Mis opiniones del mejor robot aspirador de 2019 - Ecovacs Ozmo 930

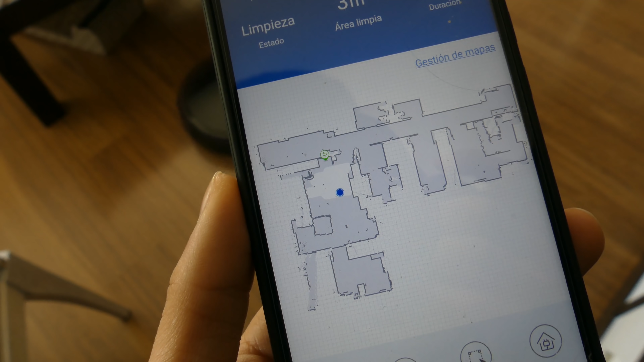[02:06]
Y ese mapa lo va guardando en su memoria para dos cosas. Primero, para que tú puedas verlo en la aplicación, el mapa de tu casa a tiempo real y luego más adelante verís que puedes limpiar zonas y hacer varias cosas muy interesantes.